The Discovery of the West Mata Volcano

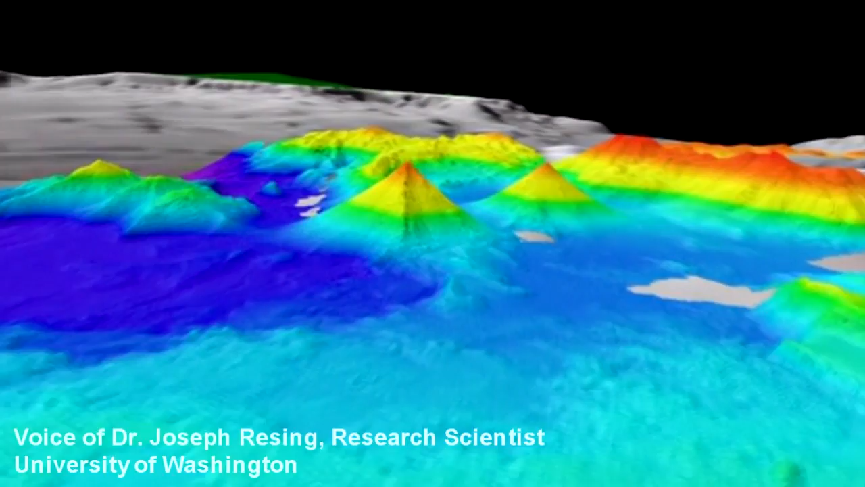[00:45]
The first step in finding an erupting underwater volcano is to make detailed bathymetric maps of the area.
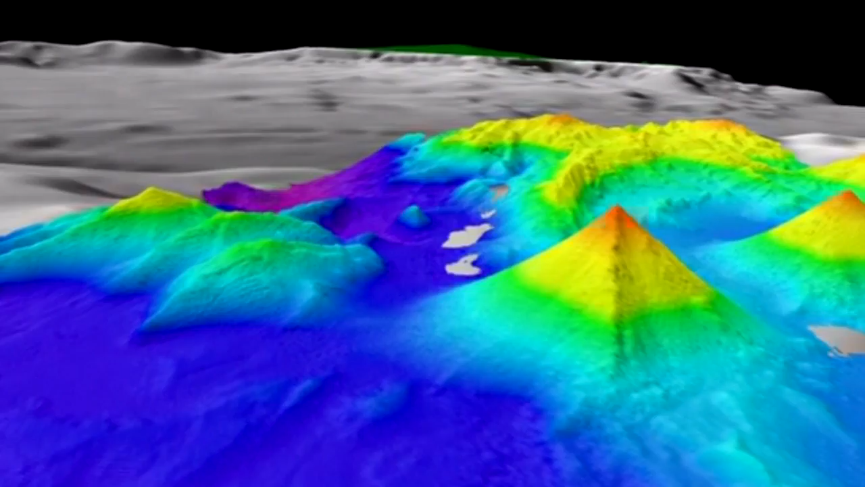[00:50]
The monovolcano range is home to many volcanic-like structures, with West Mata having a clearly defined conical top. Located in over 9,000 feet of water,